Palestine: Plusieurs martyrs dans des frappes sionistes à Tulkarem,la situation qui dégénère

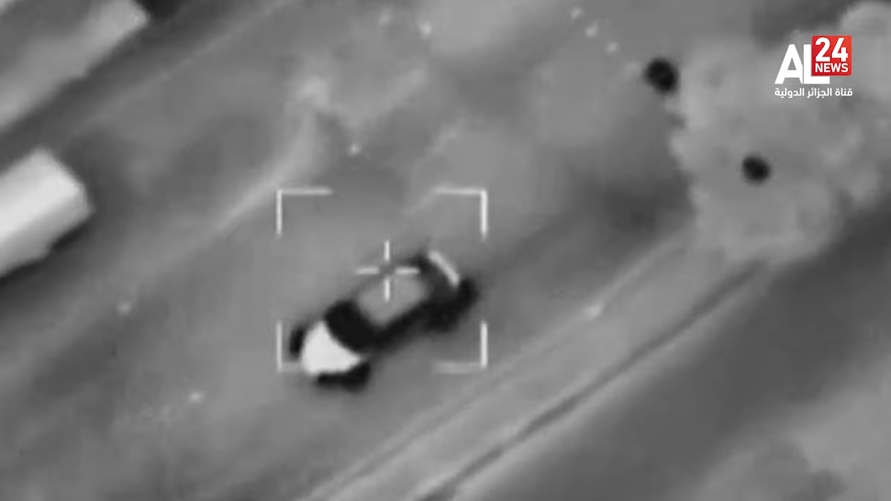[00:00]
Sur ces images, un drone d'attaque sioniste lançait directement sur ce véhicule palestinien,
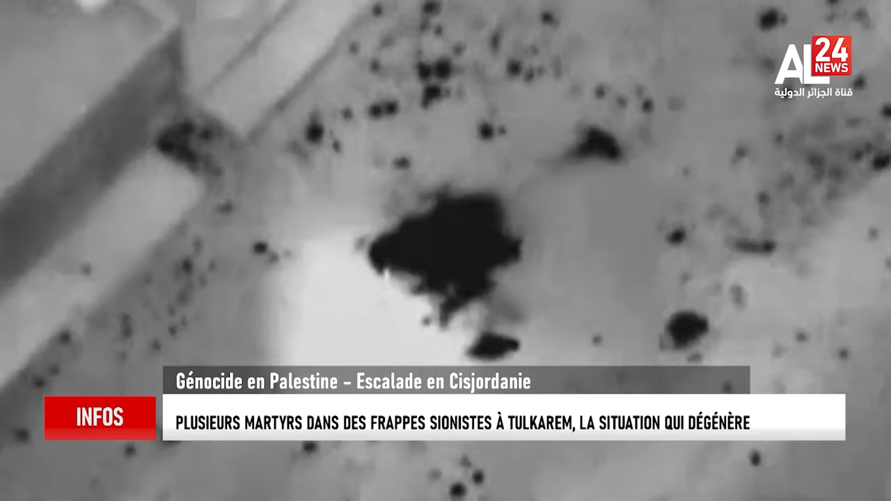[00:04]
le faisant exploser et prendre au feu.